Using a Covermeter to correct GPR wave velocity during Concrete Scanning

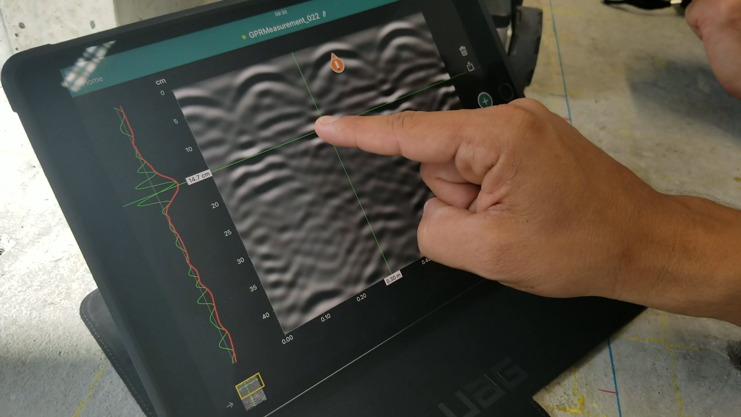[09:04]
So 14.7 on the peak is a very, very close estimate to what it really was in real life. So good, useful tool, quick and easy to do while you're going.
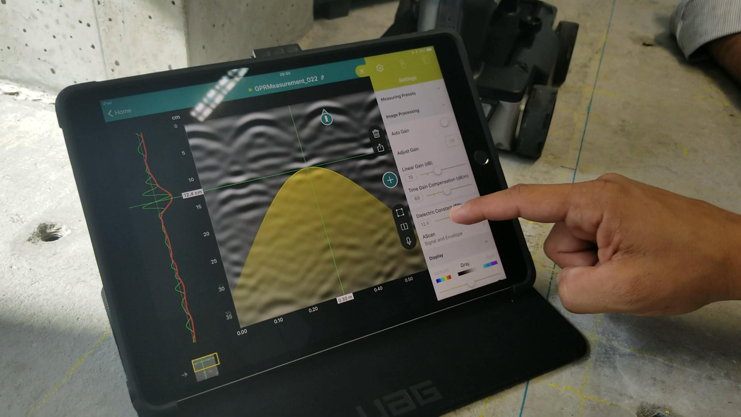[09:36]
often and move your hyperbola to where the peak of the envelope is.
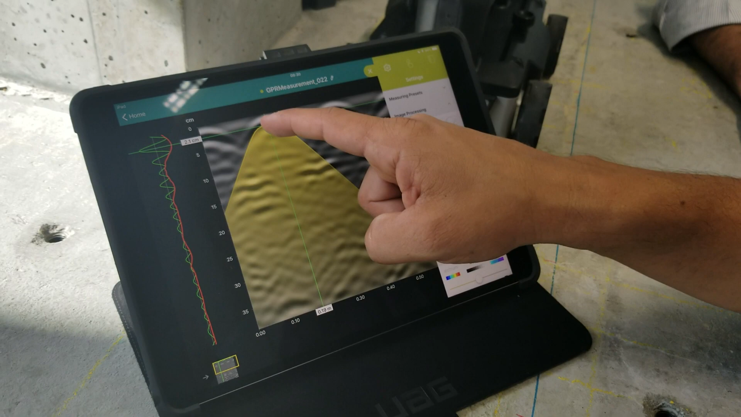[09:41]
And then you can see my 2.1 centimeters. I can just adjust this using my dielectric constant.
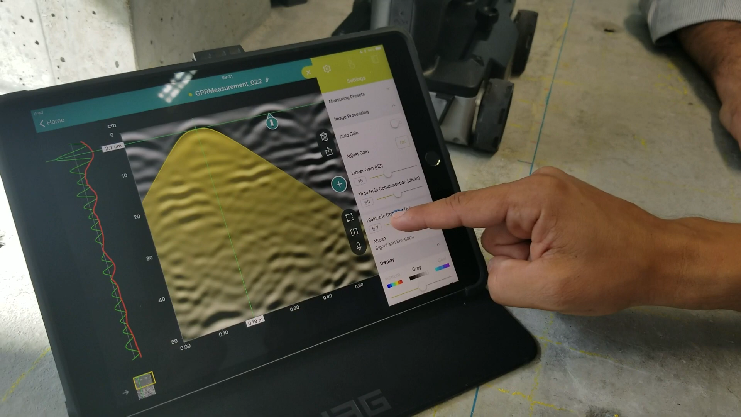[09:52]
It's going to show me where I am, right? So now I go to 2.3 centimeters, which is equivalent for those of you like me from the U.S., to 23 millimeters.